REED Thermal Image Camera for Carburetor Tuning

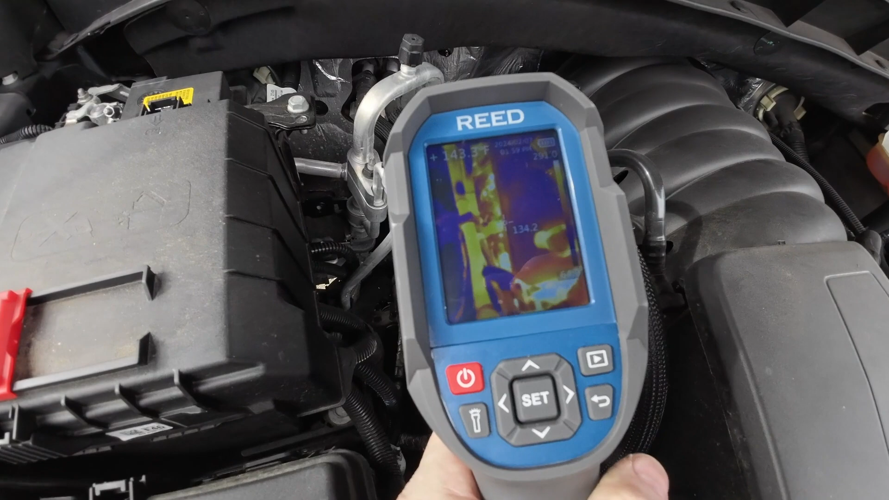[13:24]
uh going to give to me it's very very well made um it's got a ip65 rating so you can splash a little bit of water you can use it
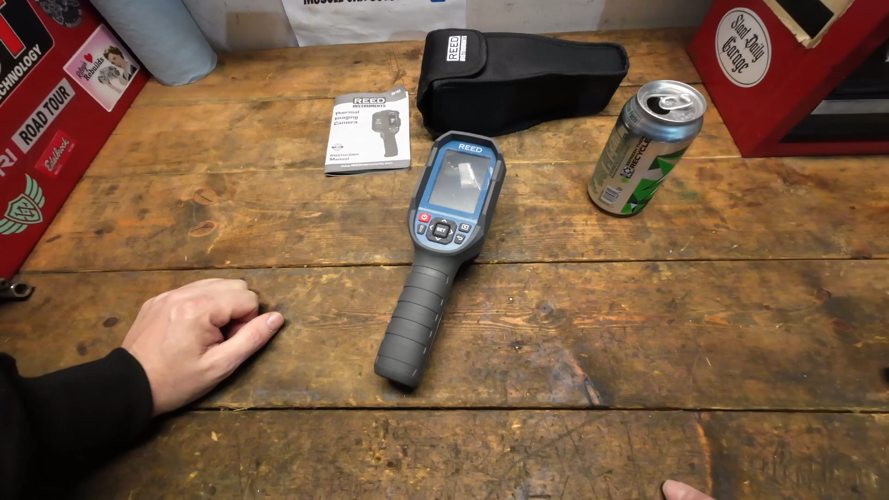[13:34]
probably out in the rain without it hurting anything but you'll need to dry it off pretty quickly it's a great tool for verifying and confirming you know the full temperature picture of something
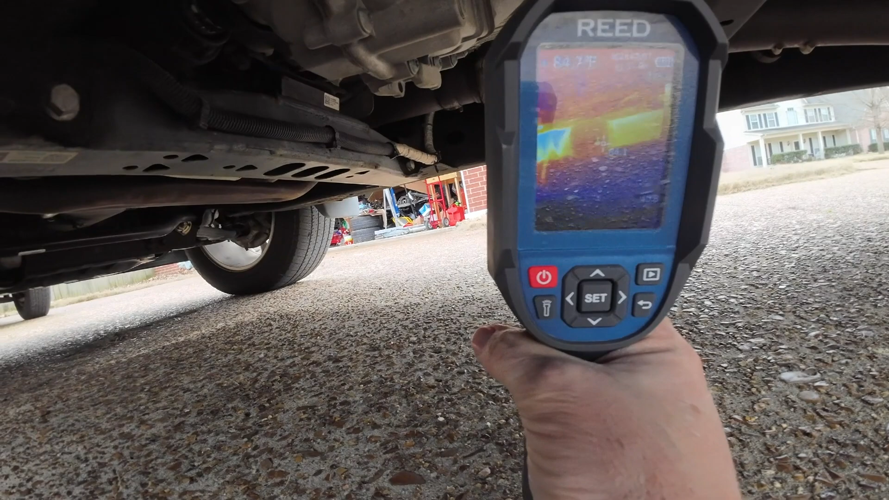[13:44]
and understand where you're having problems or how a system is working that's a huge pro being able to adjust the
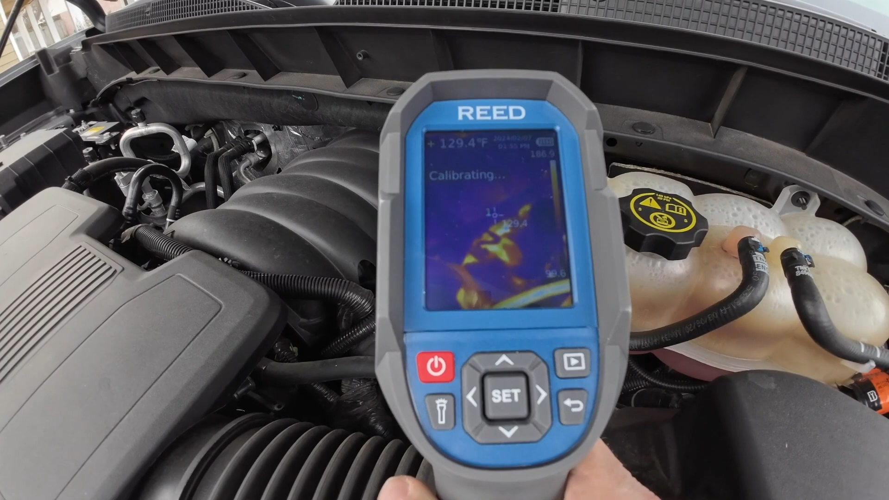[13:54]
uh emissivity is on is pretty huge um the setup's really easy to navigate the screens are easy to go through buttons are very simple i i didn't even read the instruction manual
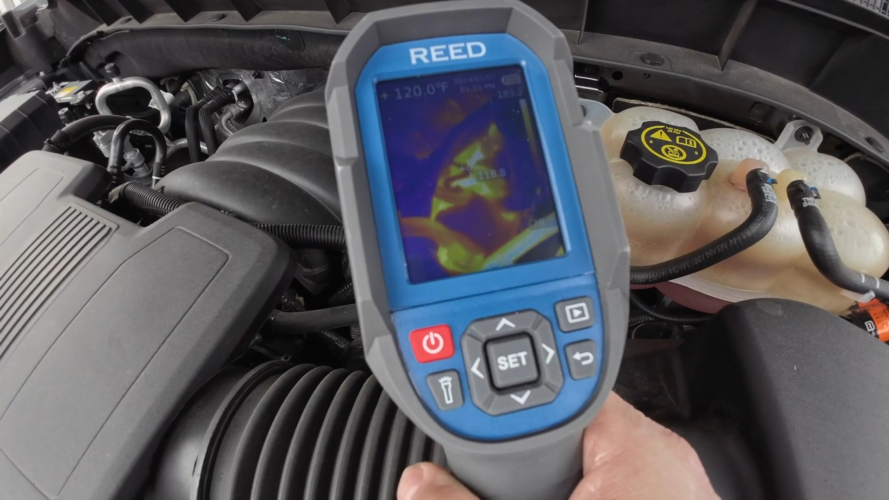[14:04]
On screen: spot 120.0°F
of course i just turned it on start playing with it everything that i need to find i could find uh just by going stepping through it so if you look here and you push
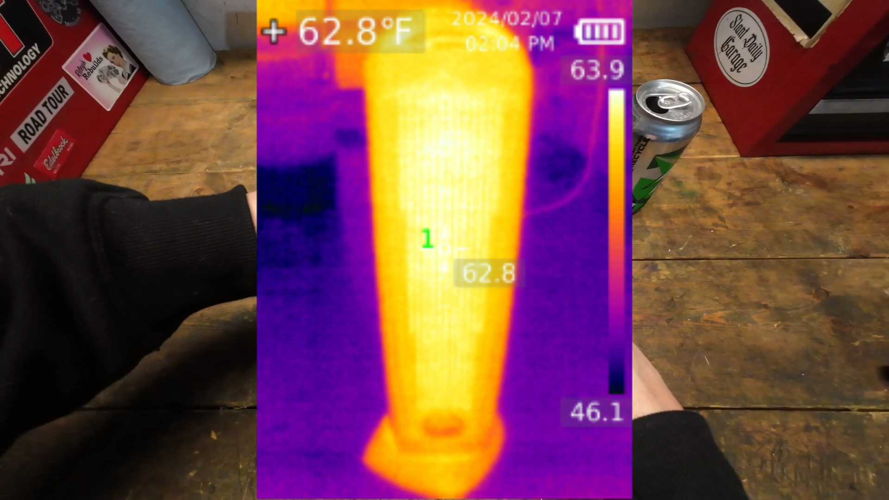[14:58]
On screen: spot 62.8°F
know thoughtful you know well thought out piece of equipment to have all that information i guess there's also an led light on there if you're interested in that as well so i can see
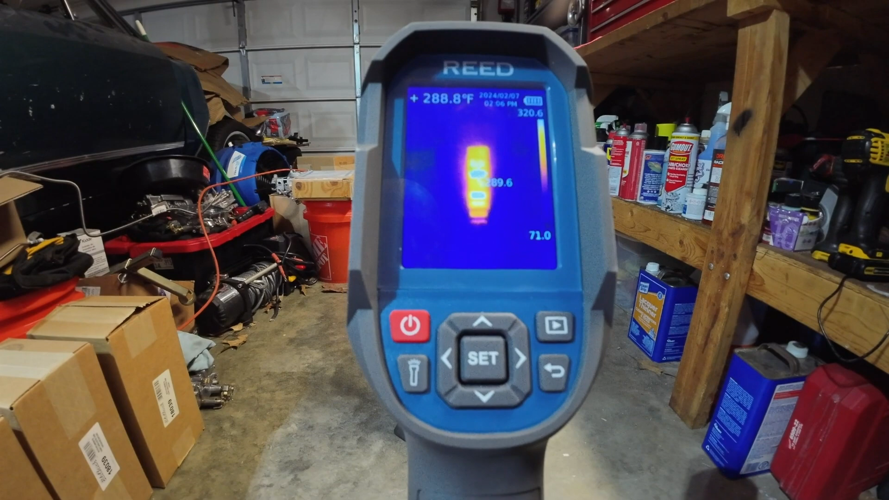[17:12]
On screen: spot 288.8°F
you're going to see this uh piece of equipment in here once we get into a little bit more of on vehicle tuning we're going to use this to verify uh what the uh output
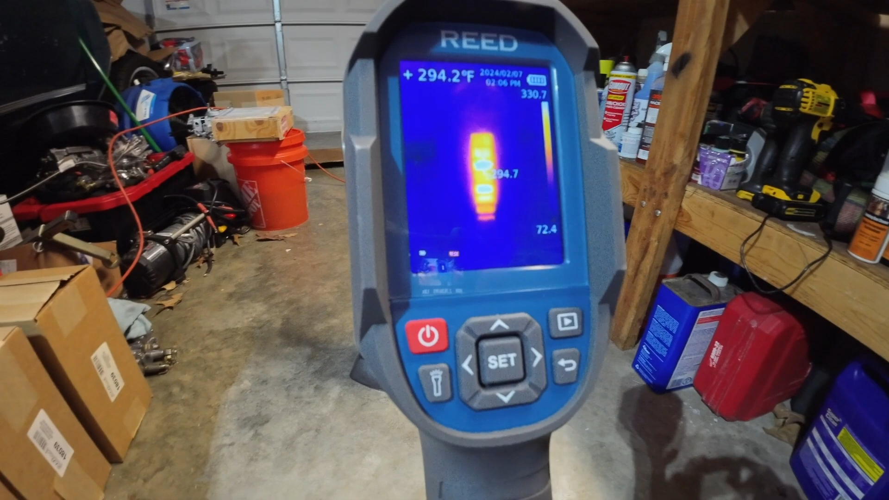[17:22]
On screen: spot 294.2°F
is on the exhaust side it's a nice way of looking at it so you get a full picture
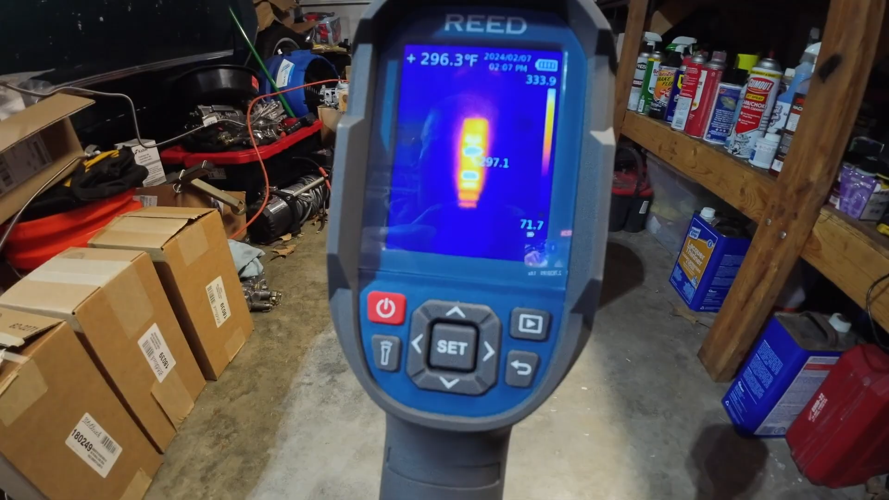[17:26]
On screen: spot 296.3°F
of what's going on and you can quickly identify any of those cylinders that are having an issue so anyway